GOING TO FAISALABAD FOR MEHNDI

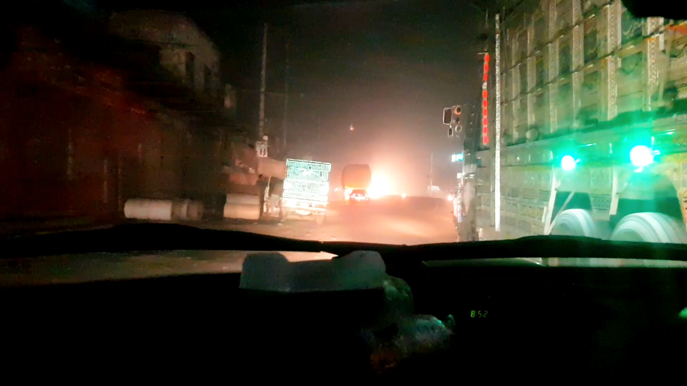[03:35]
चले भी दोस्तों, अब हम लोग हैं जो गांव पहुंच चुके हैं, ठीक है।
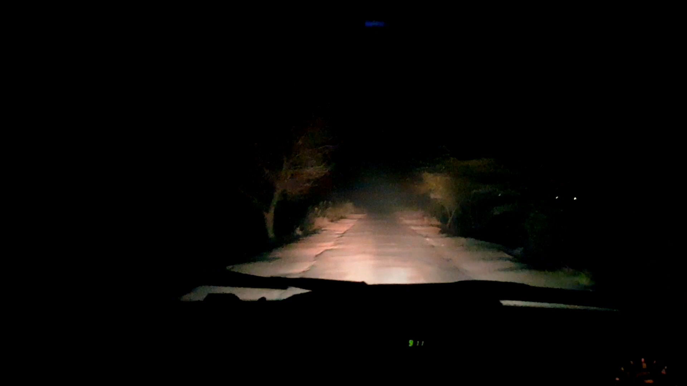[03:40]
अभी हम गांव वाले घर जा रहे हैं, ठीक है। घर पहुंच के मैं आपको दिखाऊंगा घर कैसा है हमारा।
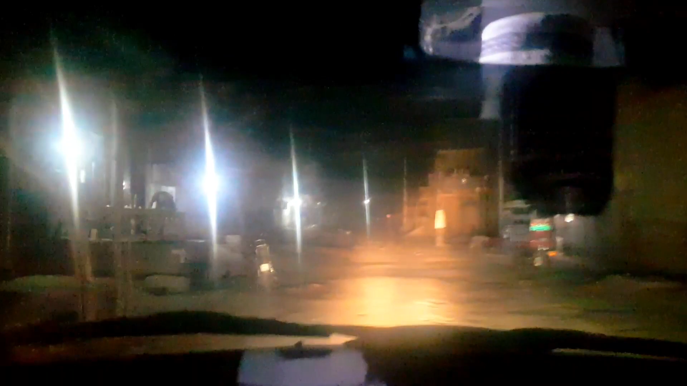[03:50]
ये देखें दोस्तों, हम लोग घर पहुंच गए हैं।